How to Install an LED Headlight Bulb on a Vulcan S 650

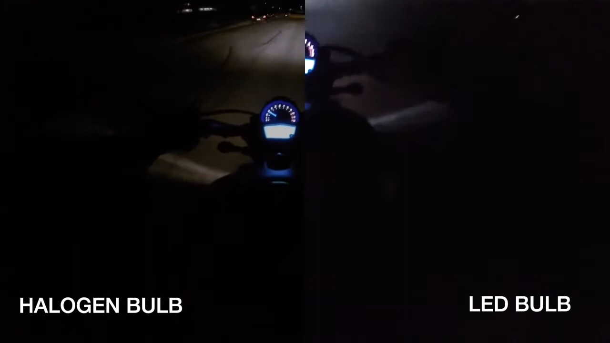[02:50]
Right away when I got the video back and put it on the computer and started processing it I realized that in both videos the GoPro was aimed down way too much and instead of seeing the road ahead you mostly see the motorcycle but I still think it does a good enough job to show you that there is a significant difference in brightness between the factory headlight and the LED bulb that I replaced it with.